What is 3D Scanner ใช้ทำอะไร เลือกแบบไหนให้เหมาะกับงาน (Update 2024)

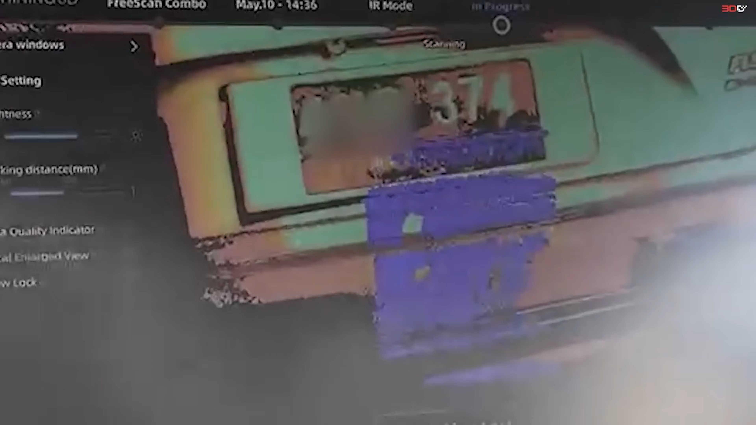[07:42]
ูกกว聞ถูกผิวแต่ถ้าเป็น Inflate อย่างที่บอกว่า Inflate สแกนงานเนาไม่ได้ แพ้เนาที่จะ
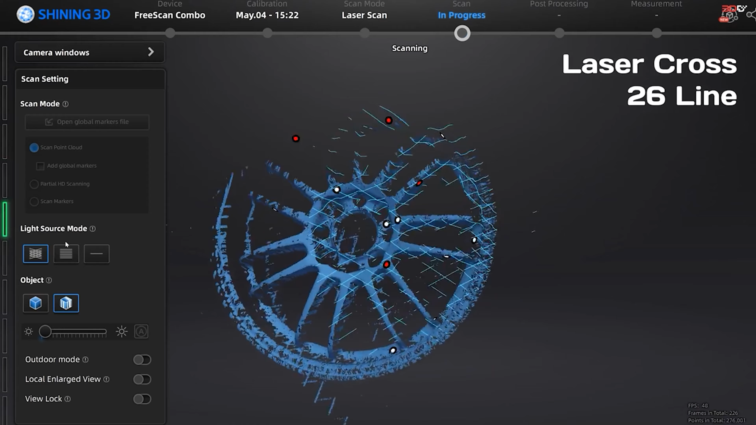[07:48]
เนามาคือแย่เลยก็กลับไปใช้ Laser
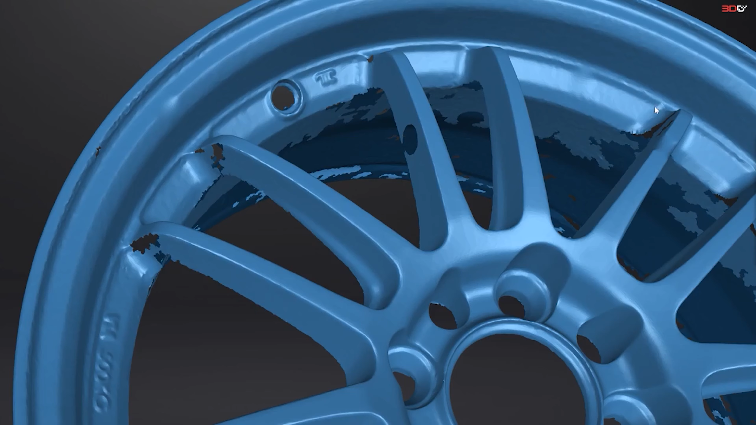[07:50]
Scan นะครับและ Inflate ก็คือ สแกนงานด
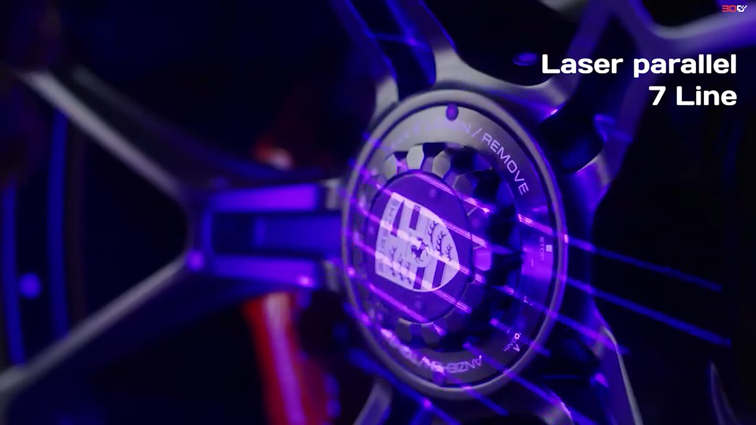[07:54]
ำได้ สแกนคนได้ สแกนอะไรได้หมด
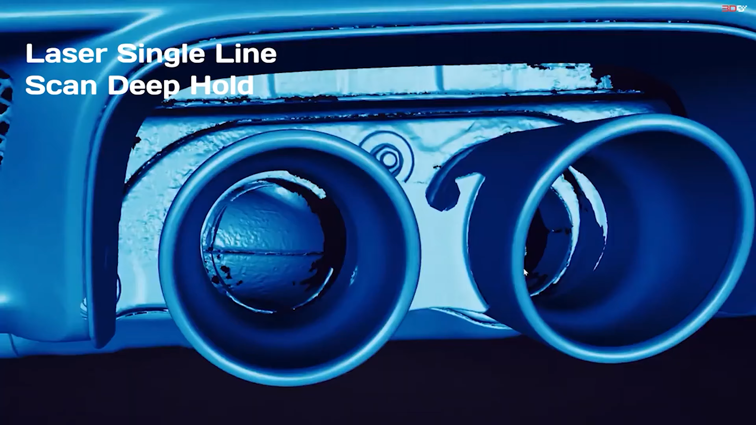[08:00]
แต่ความละเอียดนะครับ ตัวเ
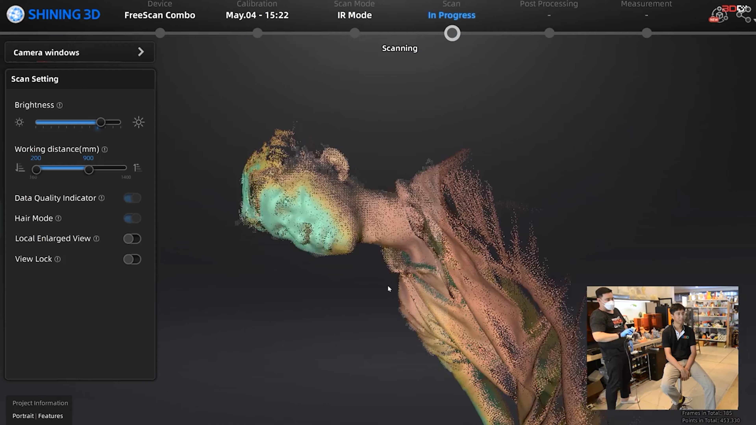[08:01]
นี่ย ทำลับ Free Scan Comboเขาสแกนได้ค่อนข้างละเอียดมากถ้าอย
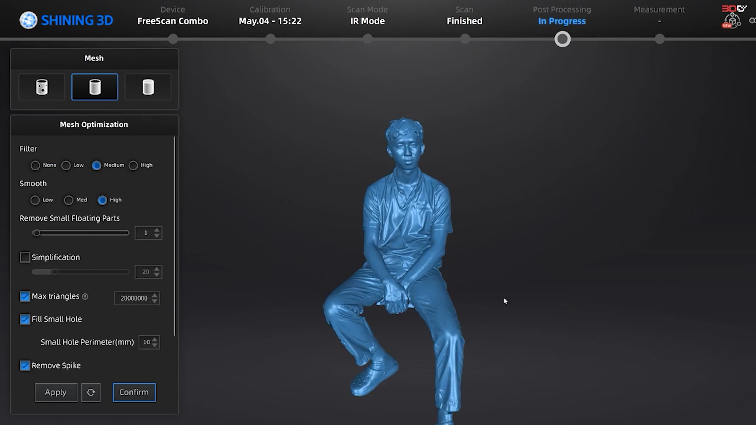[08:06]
ู่ในโหมด Laser Scanสูงสุดที่สิ่ง Micron ต่อชิ้นงานแล้วจะมีอีกรุ่น ที่เป็นรุ่นน้องของ 프�ีศร Cancer셔서Jetztจ
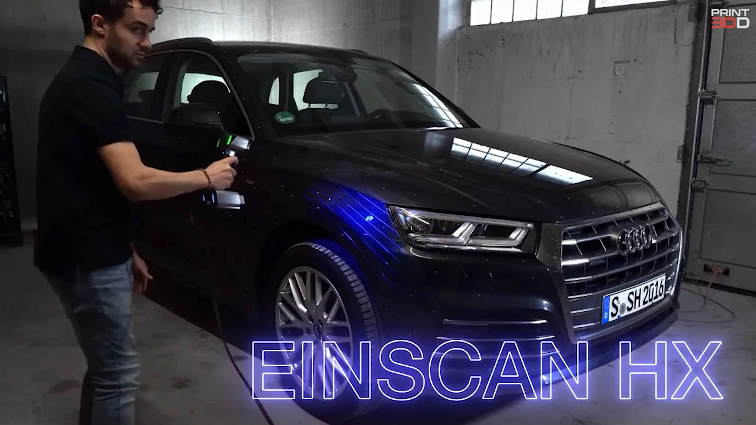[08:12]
นแสบร้อย Brooksตัว Head X เป็นรุ่นที่ขายดีของเราเป็นรุ่นน้องตัวนี้นะกัน เข
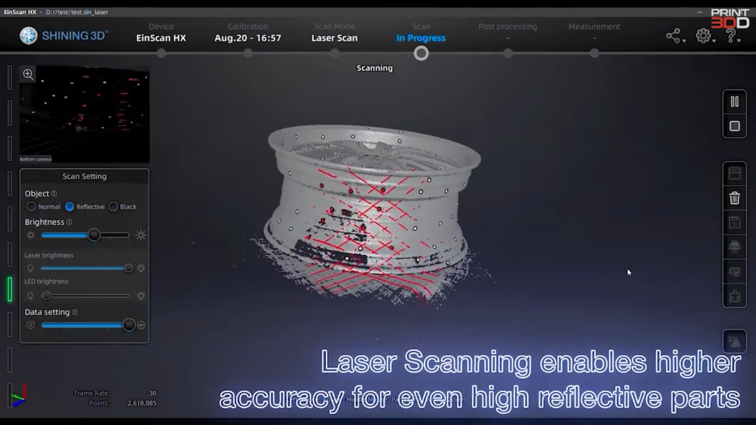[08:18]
าจะมีโหมดสรวจ 2 โหมดตัว Head X เขาจะมีโหมดที่เป็น LED นะครับ合่าก็โหมด Laser Scan
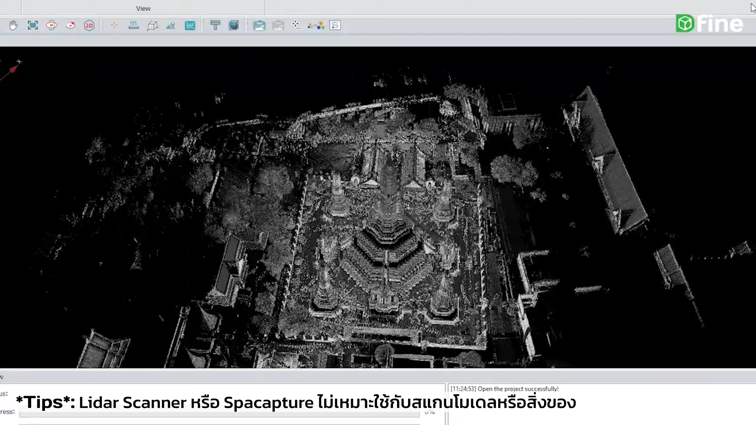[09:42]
ต่อเช่นงานออกแบบวัด
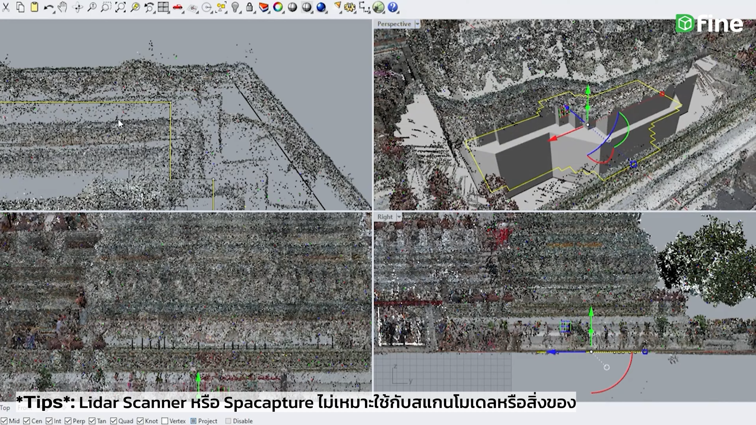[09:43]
ออกแบบบ้านT-Scanner ชนิดนี้เขาออกแบบมาเพื่อให้สแกนงานกว้างๆ
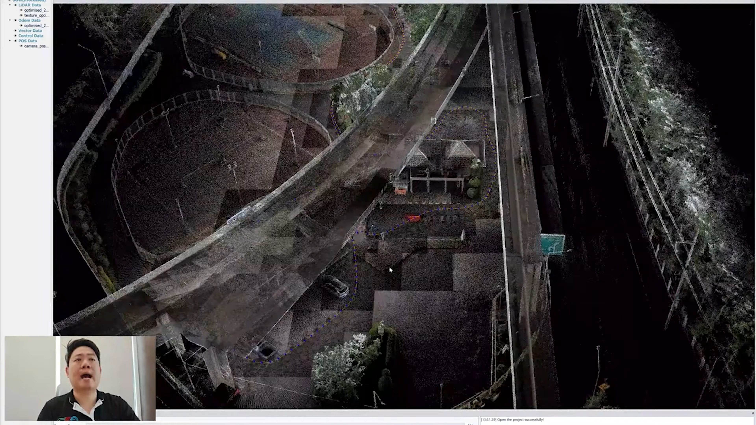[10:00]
ื่อที่จะเอาโครงสร้างไปวาดงาน ไปวาดแบบไปออกแบบการวางแพน
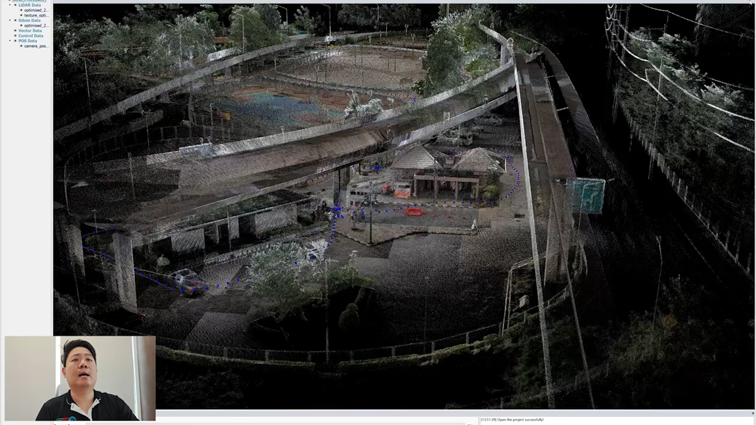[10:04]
ออกแบบการจรจ
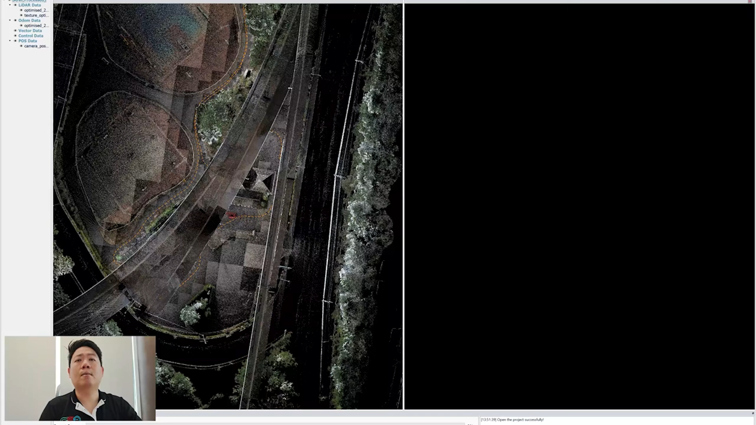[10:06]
รเข้าออกออกแบบความสูงความยาว ออกแบบ Structure ออกแบบ Stenx ของตึกนุ่นนี้
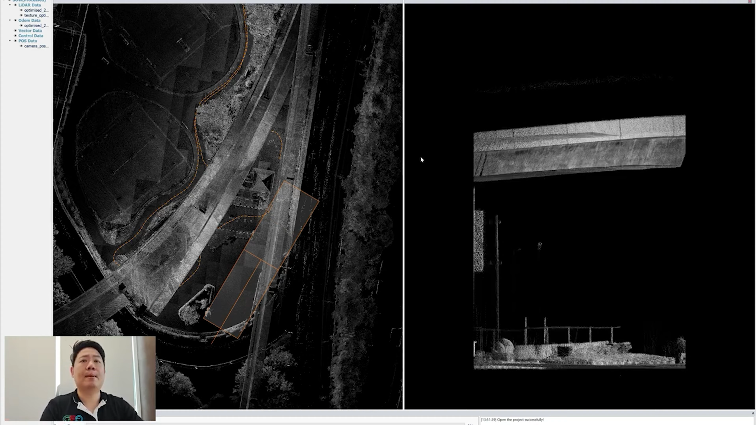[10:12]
นั่นนะครับก็มีหนึ่งตัวเสริมนะครับ ก็คือ Application T-D Scanner
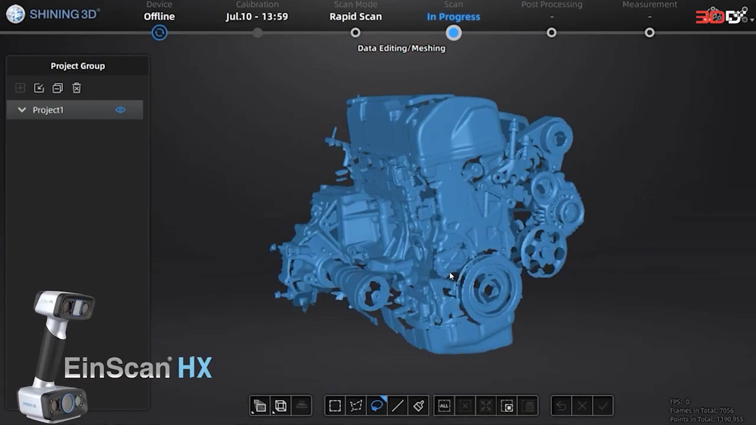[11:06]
เราก็สามารถใช้ T-Scanner Scan ตัวชีดงานนี้ แล้วเอาไฟล์ไป ReverseReverse คือเรา
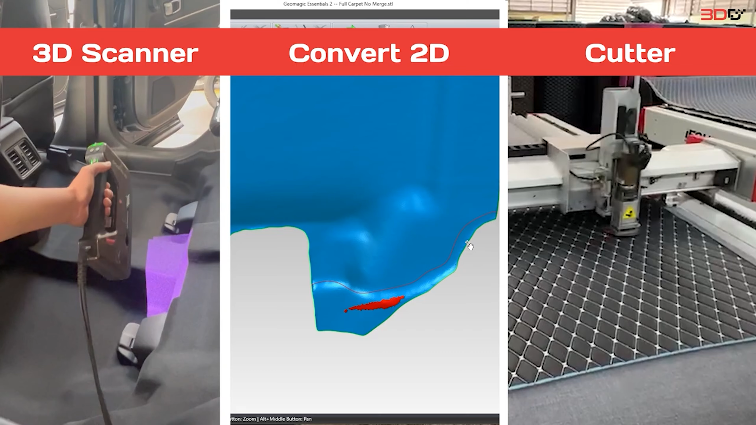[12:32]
เพื่อทำพมรถยนต์ผมว่าจวนทำยังไง ผมว่าคือสแกนจากพื้นรถจริงๆ เพื่อที่จะเอาเส้นของ